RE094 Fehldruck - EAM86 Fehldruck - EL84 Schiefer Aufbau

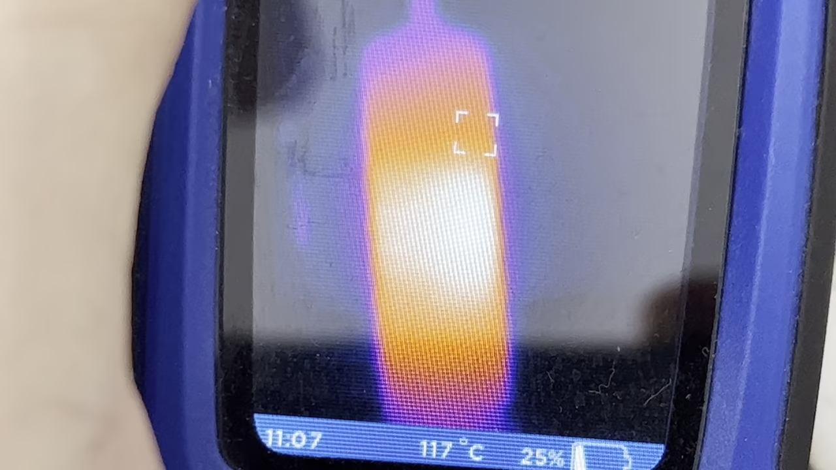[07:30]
die anzeige ist nicht 100 prozent akkurat
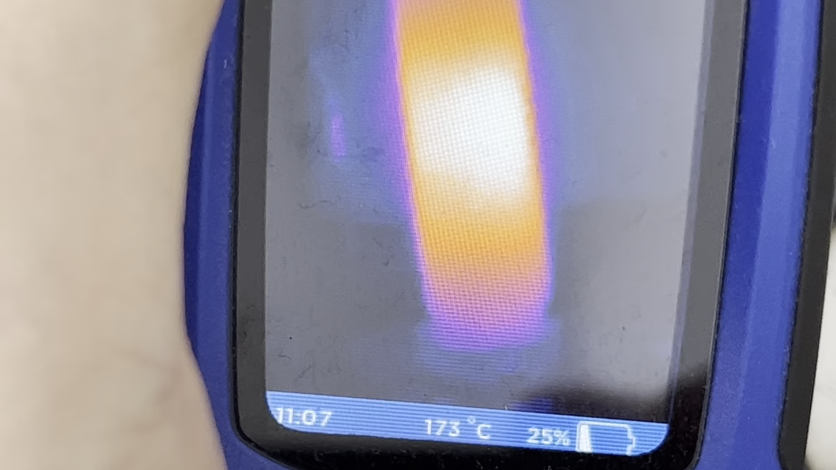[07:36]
weil es um glas handelt aber
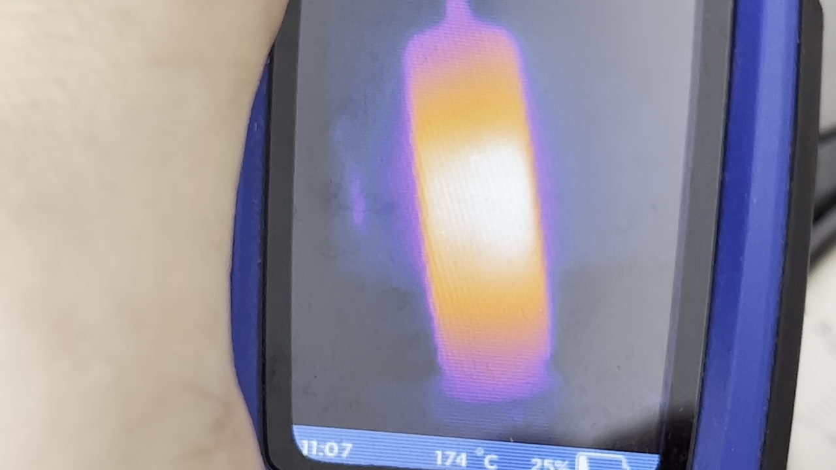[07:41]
man sieht schon am thermobild dass die röhre wesentlich heißer ist als spezifiziert